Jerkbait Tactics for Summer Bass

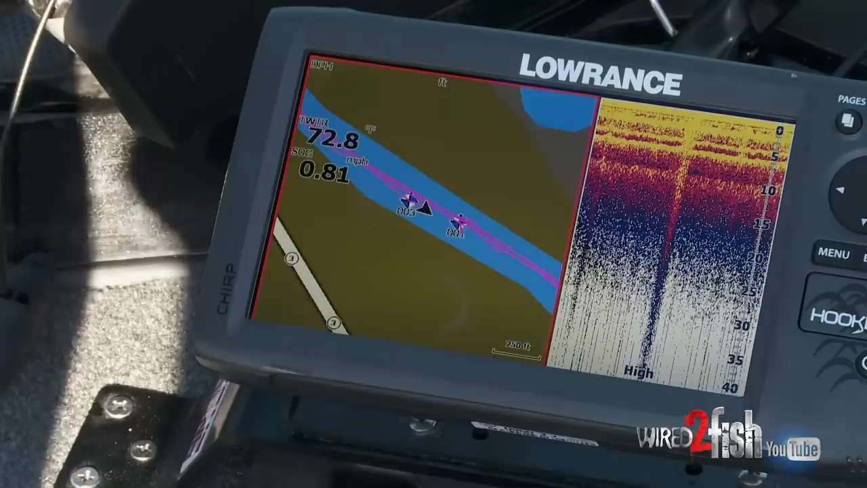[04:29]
On screen: water 72.8°F, speed 0.81 mph
So now I have a good waypoint marking that.
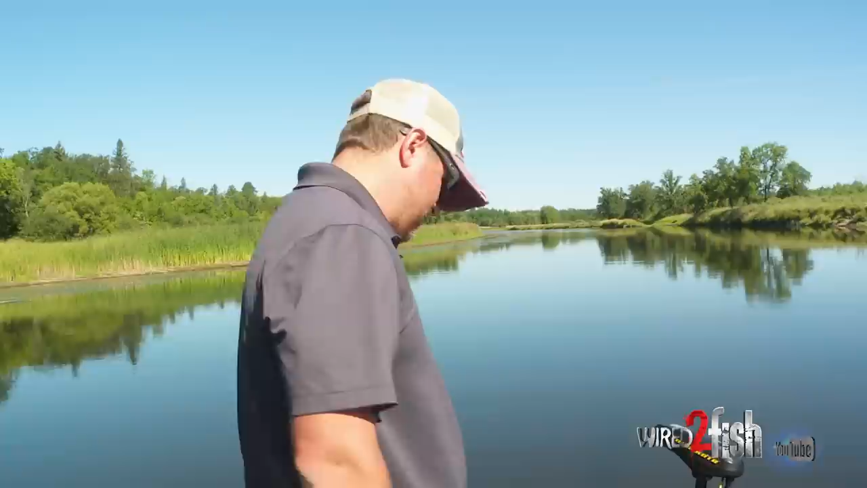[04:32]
I know there's something there that could be a hazard that I'll avoid when I'm going up river. And if it's a hazard, it's also gonna be a good fish holding spot. So I'll avoid this spot while I'm running, and then also pay attention to this spot when we're drifting back down and make sure we cast to that general area.
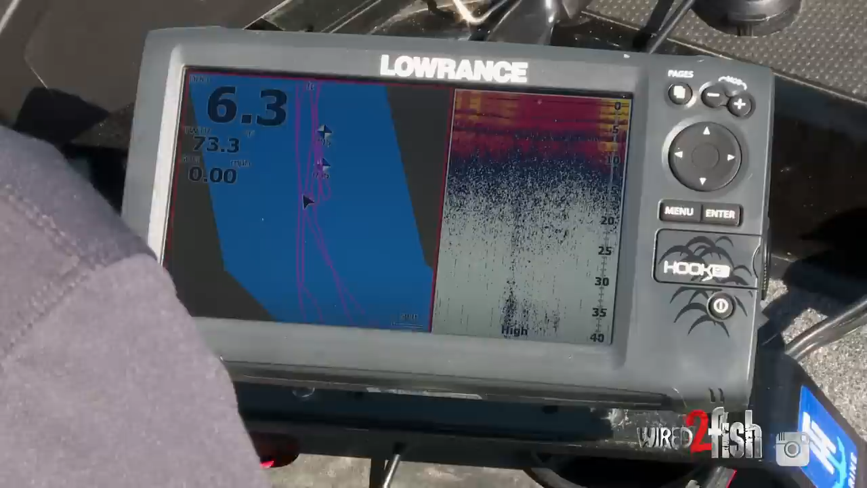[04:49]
And another feature that Lowrance gives you when you wanna enter a waypoint is the ability to change that icon or name the waypoint.
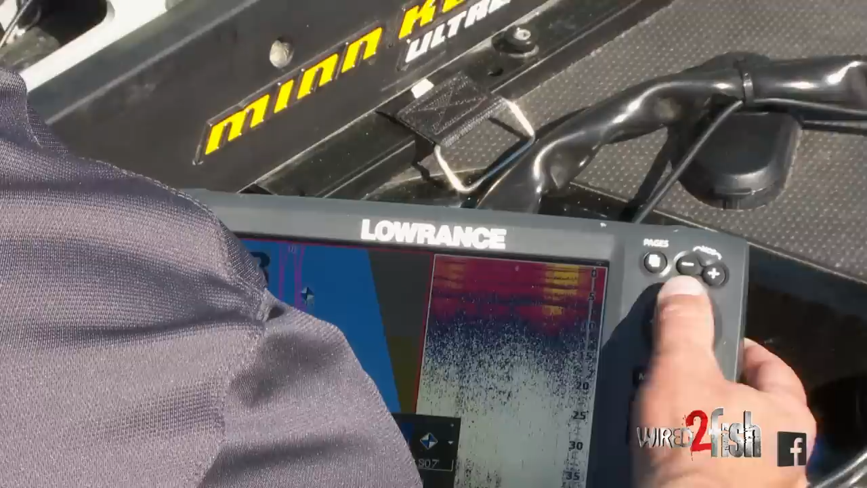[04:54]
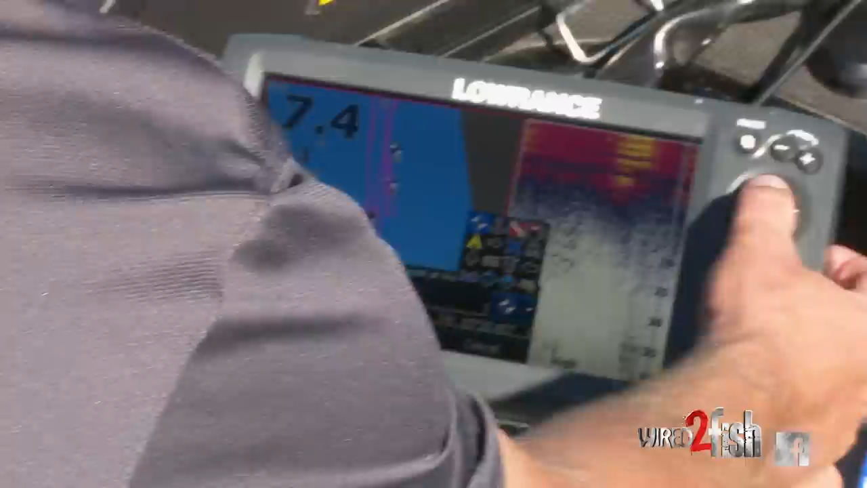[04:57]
But changing an icon adds a little context to whatever you're marking. So I might want to put the skull with crossbones on there for a hazard
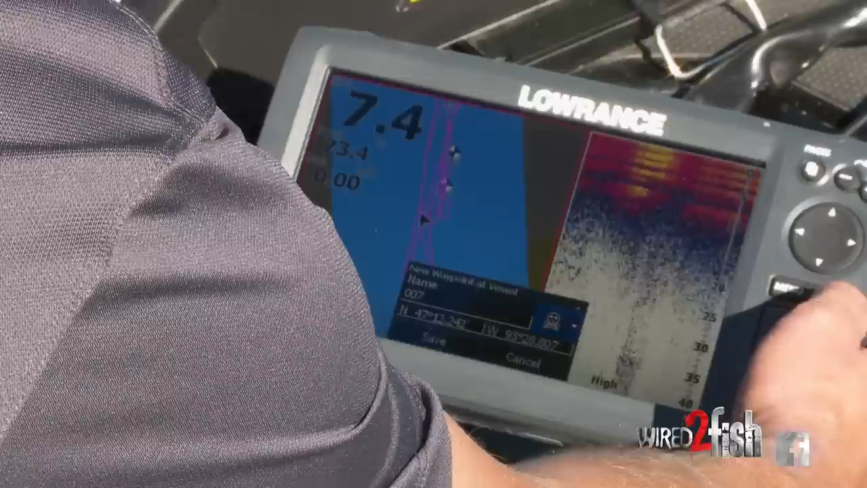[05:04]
if I was pretty concerned about hitting that with my motor. So as you can see on the screen now, I'll zoom in a little bit more.
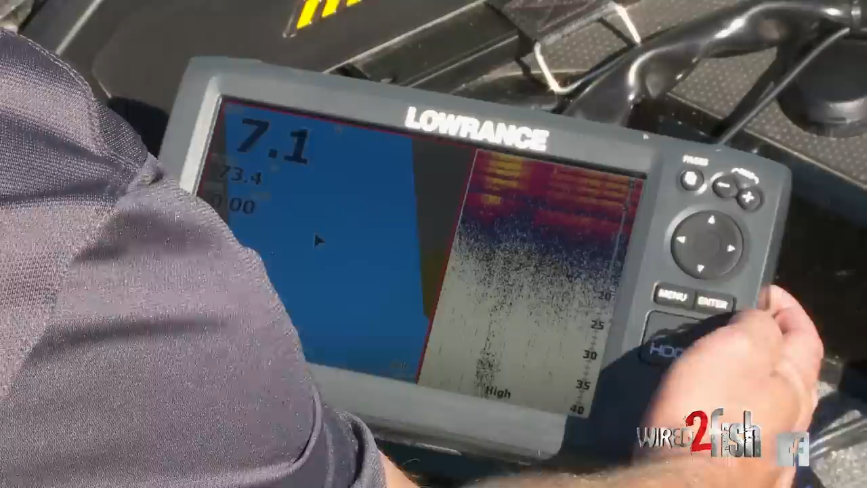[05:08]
As I'm running up river, you know, that's a hazard. That's something to watch out for.
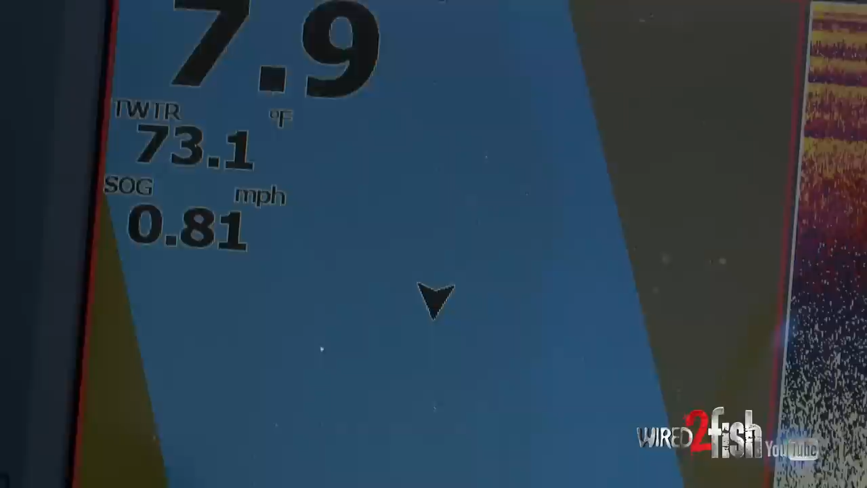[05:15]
On screen: water 73.1°F, speed 0.81 mph
So using icons just adds information to the waypoint so you got a better idea what it actually marks.